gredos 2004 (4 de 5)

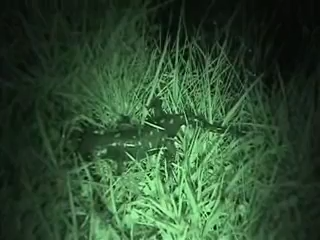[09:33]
Salamandra del hermanzor. Eso es. Y allá atrás está la hebra. Espera. Mira cómo me mira. Pues te voy a hacer una foto. Ah, no, es que no supe hacer fotos con el naiso de los huevos.